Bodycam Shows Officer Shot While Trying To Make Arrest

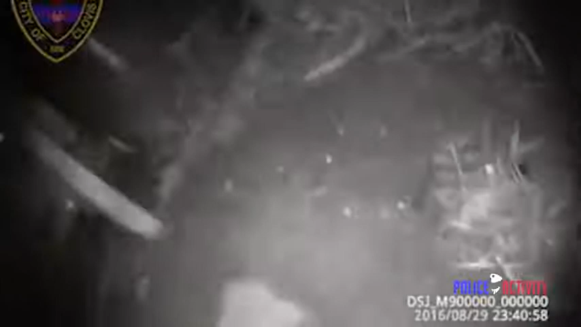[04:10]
19-52 shots fired! I'm not sure where he went. I might have been hit. Oh!
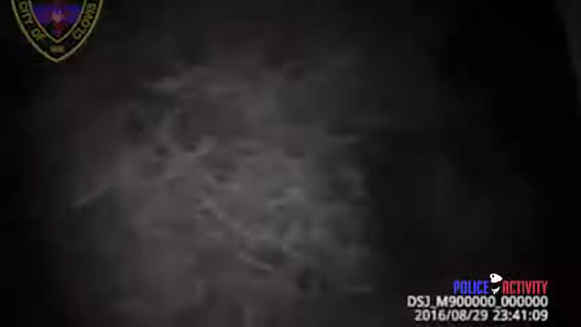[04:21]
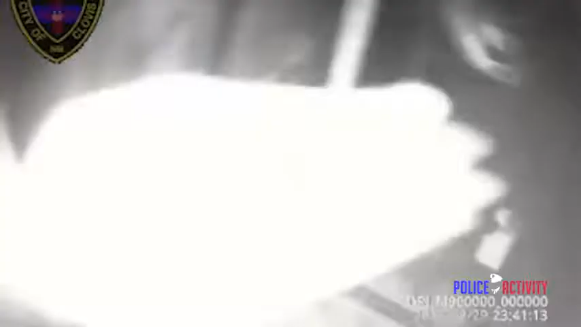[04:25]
19-52. I'm hiding by a house, by a grill.
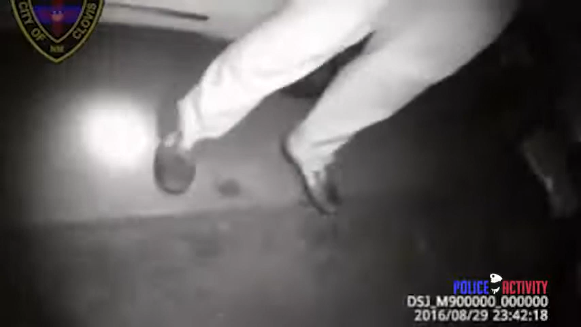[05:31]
I deployed my- Code 1 in the air, PD. Sergeant, SAM-12. Shots fired. White male, plaid shirt, blue jeans. Last scene. Going eastbound from around this residence.